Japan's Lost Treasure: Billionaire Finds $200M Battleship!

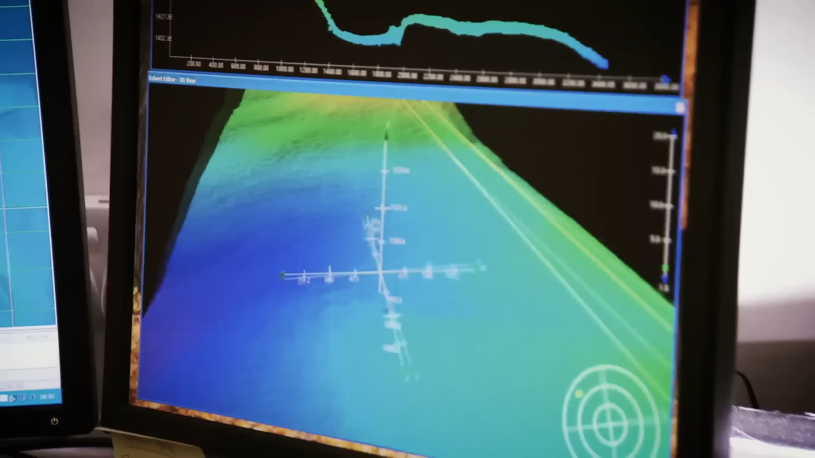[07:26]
because it's easy to deploy and can cover a large area very quickly
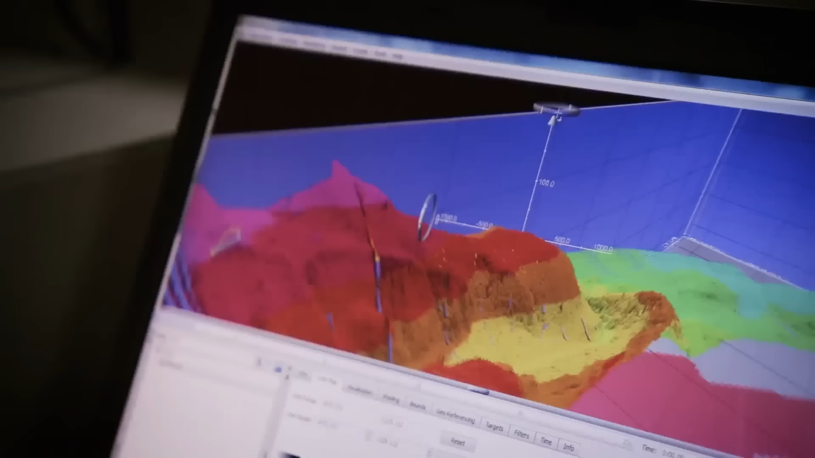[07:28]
by mapping the area on both sides of the sonar.
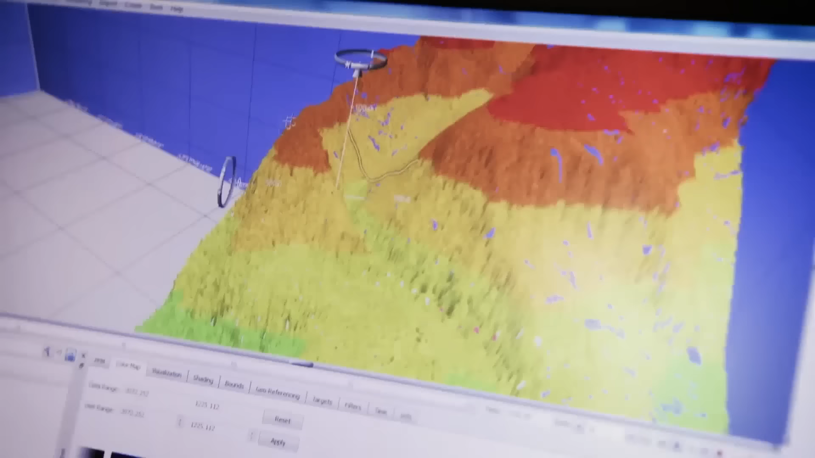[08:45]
The resulting image is a very detailed map of the sea floor about a mile wide.
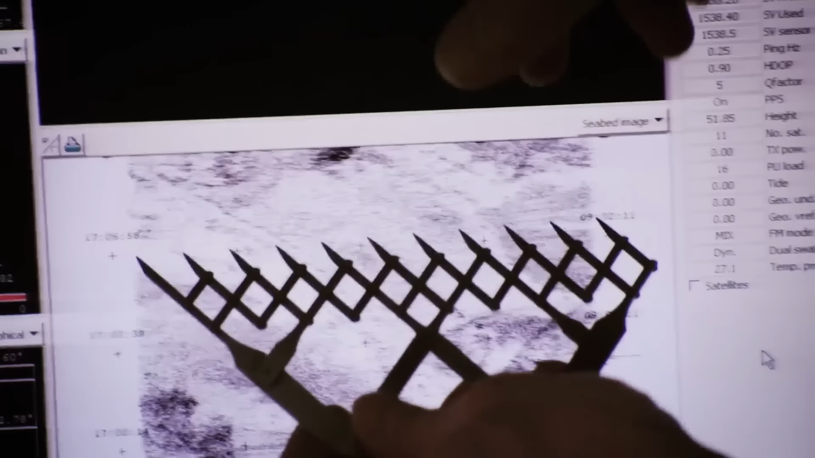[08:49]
As Duke follows the grid and scans the sea floor,
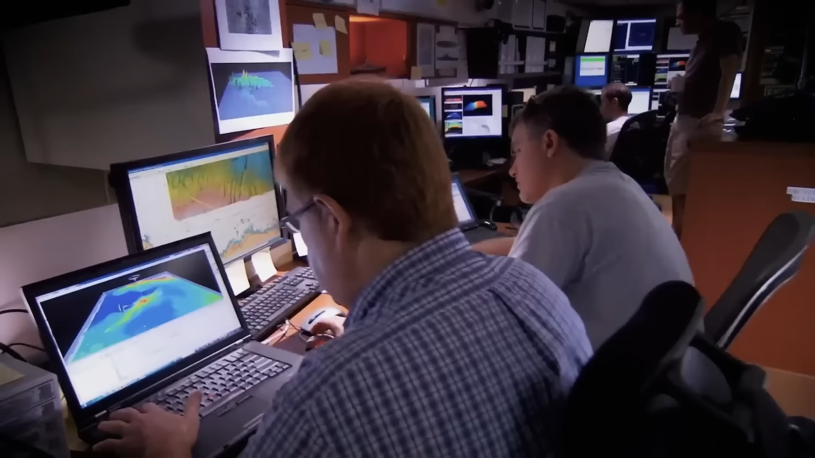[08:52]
the team looks for a dark object to show up in the map. This would indicate the reflected image of a man-made object lying on the sea floor.
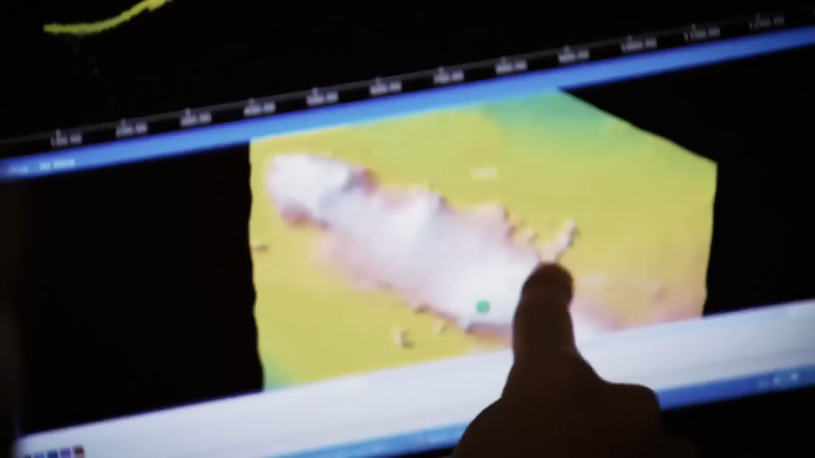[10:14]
The object is 100 meters larger than what they're looking for,
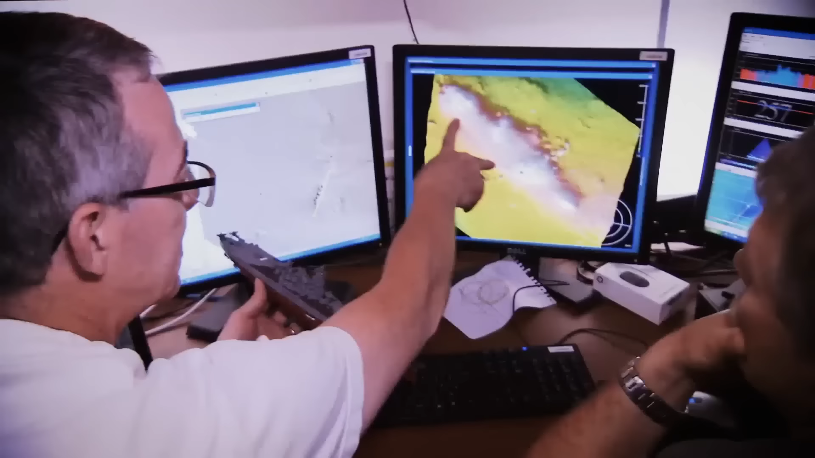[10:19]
and they come to the conclusion it's just a rock formation.
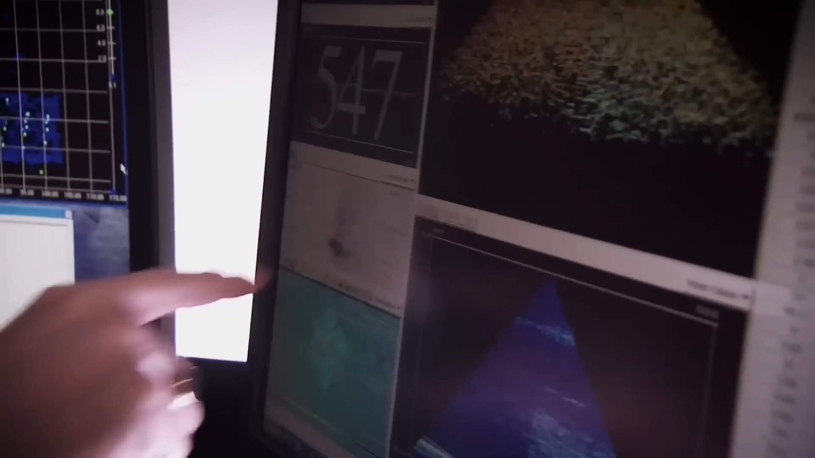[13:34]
They analyze the mapped images of the bottom to see if there are traces of the wreck.
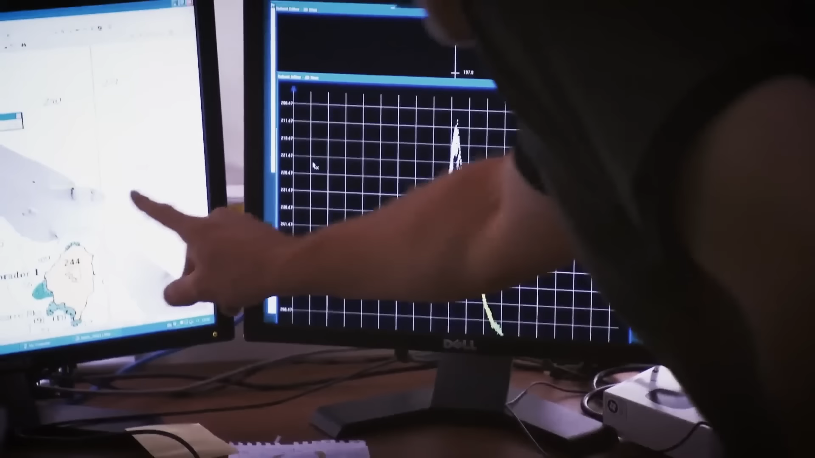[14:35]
As the computer churns out the results, the map shows small dark objects indicating a backscatter of man-made objects on the sea floor.